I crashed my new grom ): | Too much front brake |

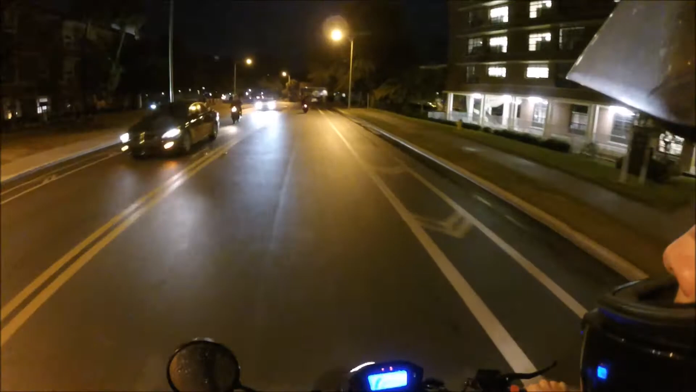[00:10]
all right so first things first I gotta go do an errand real quick I gotta go
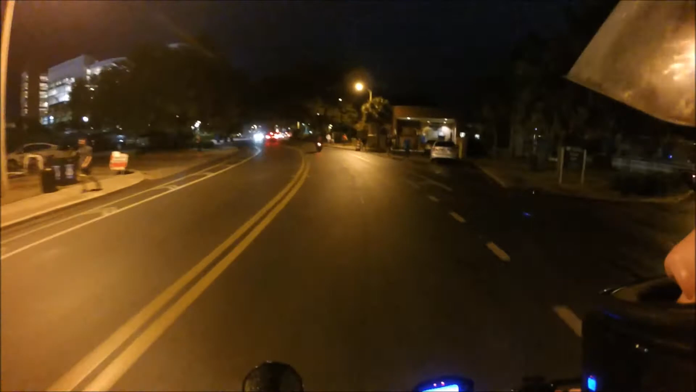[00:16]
print something out welcome to the University
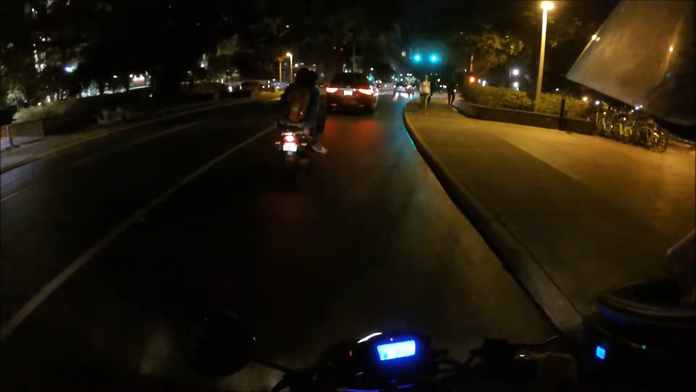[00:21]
of Florida home of the 1 billion scooters yeah it's been pretty crappy out all day as
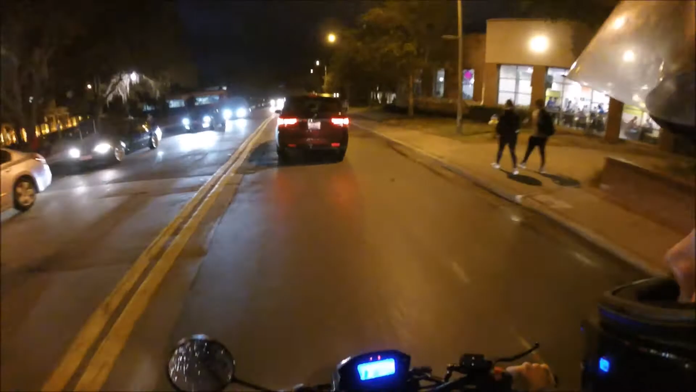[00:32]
you can tell it's wet
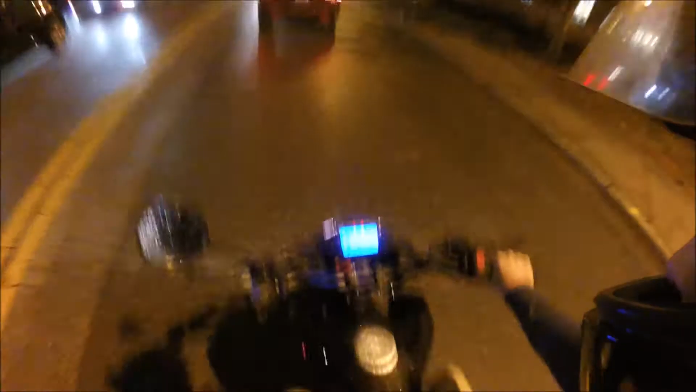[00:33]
my bike sweat my butt's probably wet but you know what we're pushing through it to get some
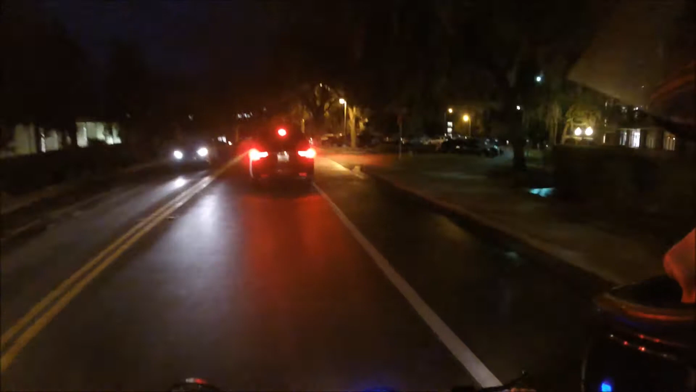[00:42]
videos out there why are you braking because people just want to cross the street wherever they want
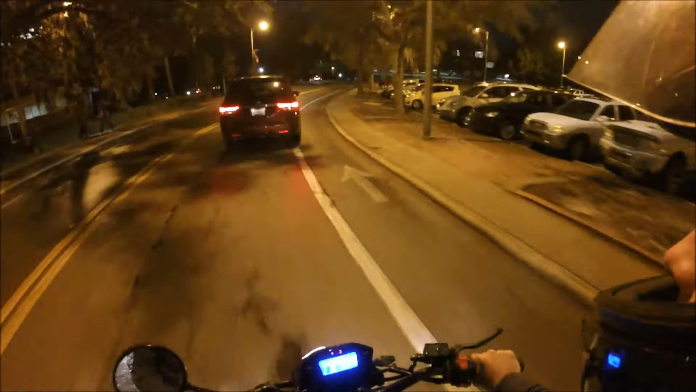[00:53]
like I said don't like pedestrians
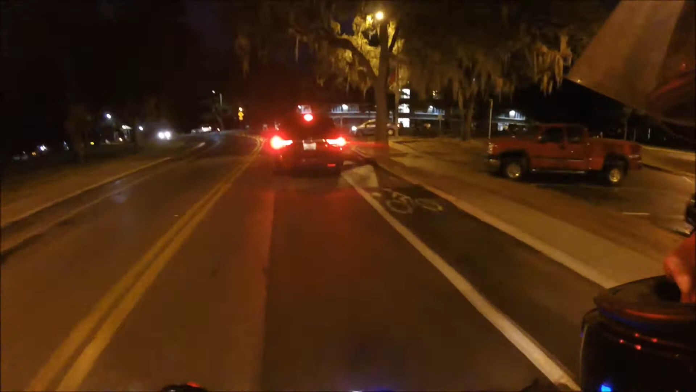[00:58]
so tell me in the comments what you guys think about the mic I think it sounds pretty dang good especially compared to what it used to sound like so I'm just gonna roll with that but
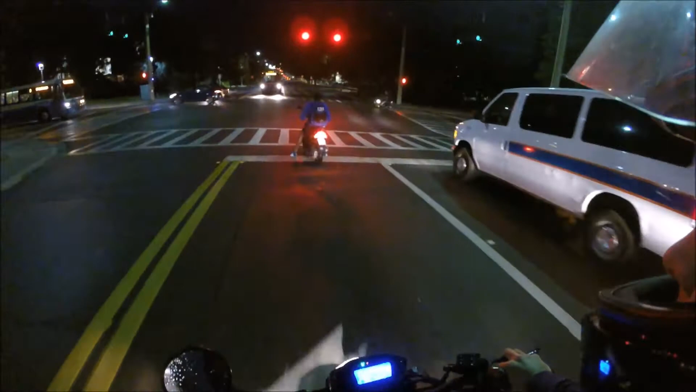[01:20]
I guess I guess we'll find out yeah this I'm actually behind a University of Florida football
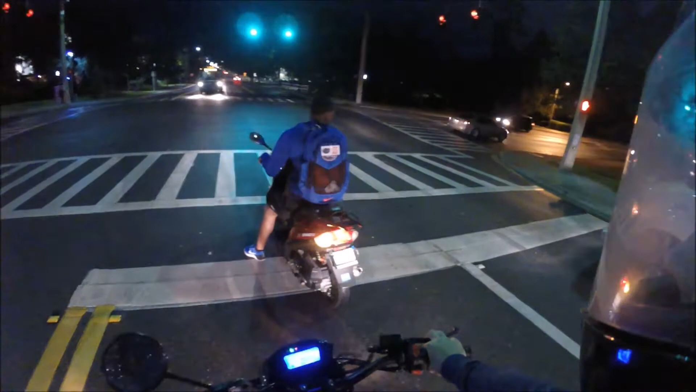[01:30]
player apparently which is cool I guess
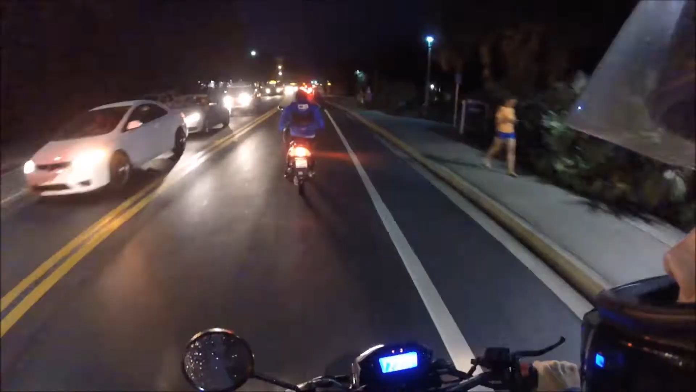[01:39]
yeah it's crazy how like all the people you see on like TV like you could just see you walking around here and like half the time no one even knows it's like oh you're the quarterback for frickin University of Florida that's cool didn't really know who you were I mean where's your jersey like can't tell you don't have number 14 on
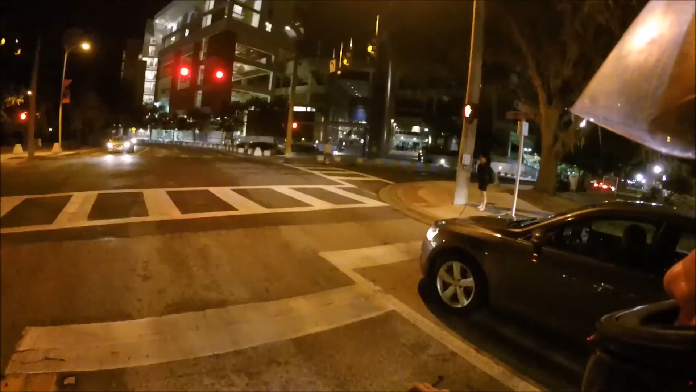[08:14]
even going like 20 or whatever I was going cause see you never know man like these little paint strips they have no grip like the concrete or the asphalt does so apply a little too much front brake and just slip right out from under me
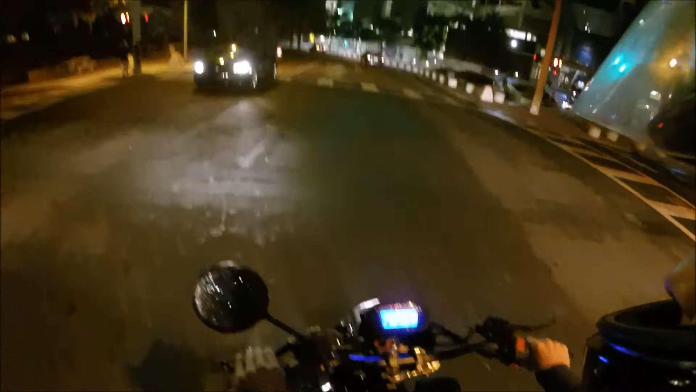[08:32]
thankfully though I'm walking away perfectly fine the bike's in honestly it's it's running perfectly fine I just gotta get a new bars and turn signals like it's really no big deal I don't mind the flush mounts anyways I mean not that I really matter about my front turn signals cause